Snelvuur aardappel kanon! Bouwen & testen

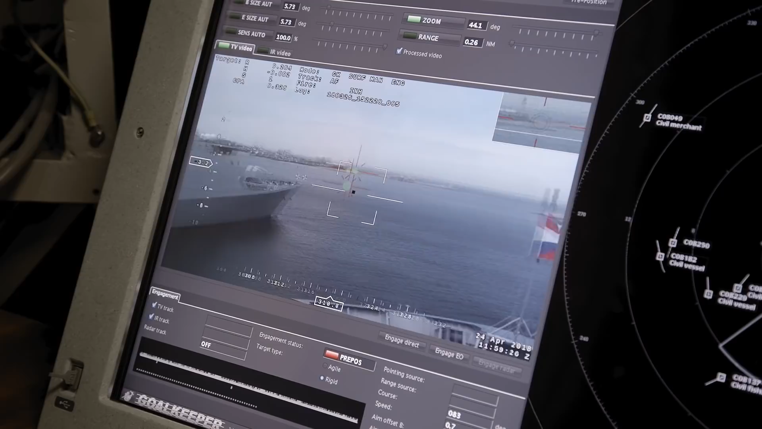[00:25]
De ronddraaiende radio die je ziet, dat is de surge radar.